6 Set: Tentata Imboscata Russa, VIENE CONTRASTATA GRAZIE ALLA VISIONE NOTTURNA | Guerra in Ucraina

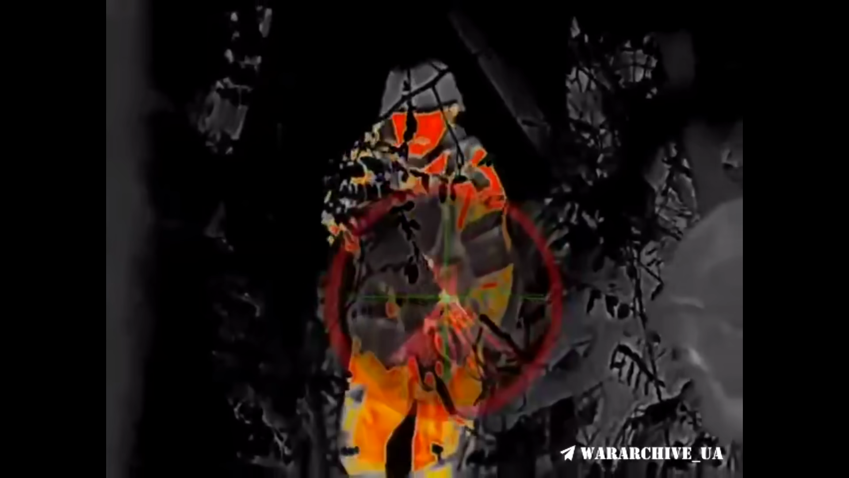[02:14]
Hanno deciso di lasciarli avvicinare e nel mentre preparavano una controimboscata.